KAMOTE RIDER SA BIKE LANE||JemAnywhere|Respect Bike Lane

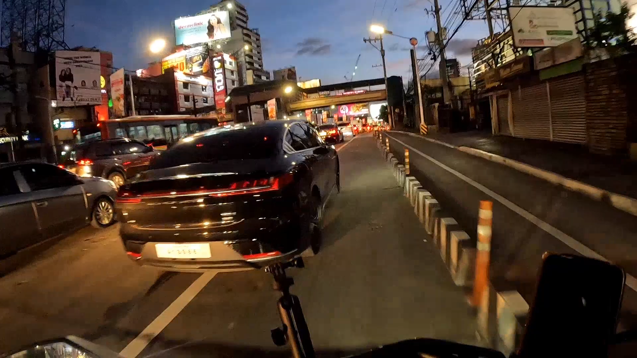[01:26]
Ayan, nakakita nyo naman po, at magalam na nga ang kapaligiran. At bakit nang nakita, na talagang maraming pasaway ng mga kagulong natin in tours.
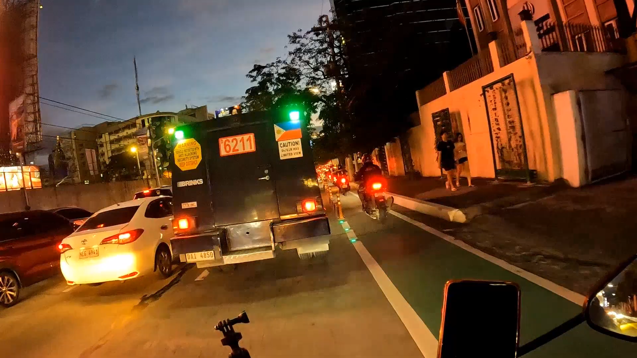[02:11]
Katulad ng mga bawal daanan, katunan itong bike lane, sana respetuhin din natin, para naman respetuhin din tayo. At sana, kahit alam natin walang mga enforcer na nagbabantay dyan, huwag na po sana natin daanan, alam naman po natin na bawal yan. Konting respeto po, para respetuhin din tayo. Kaya sana doon sa mga nagsasabi sa akin na kamuti ako. Mag-ingat-ingat kayo, baka sa sunod kayong makita ng kamera ko. At doon ko malaman na mas kamuti pa pala kayo.